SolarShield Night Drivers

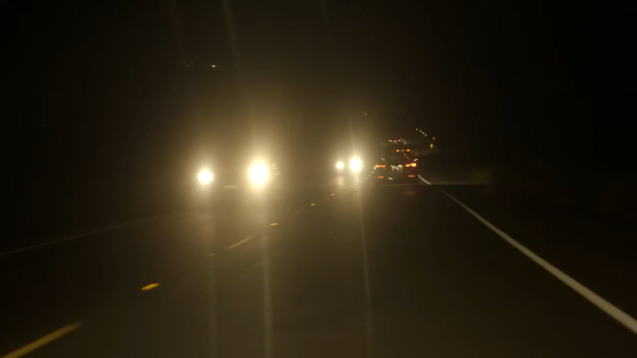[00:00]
The glare from oncoming traffic made it almost impossible to see. I felt nervous. I really didn't want to drive at night.